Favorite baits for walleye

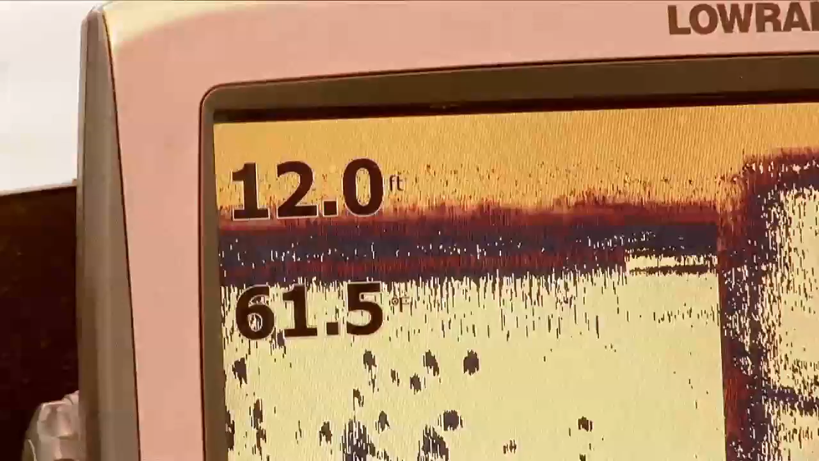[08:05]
On screen: depth 12.0 ft, water 61.5°F
The depth you're fishing. And the jig choices you use. Let's keep going. How do you know what size of jig head to use and stuff? Well, when it's calm like this.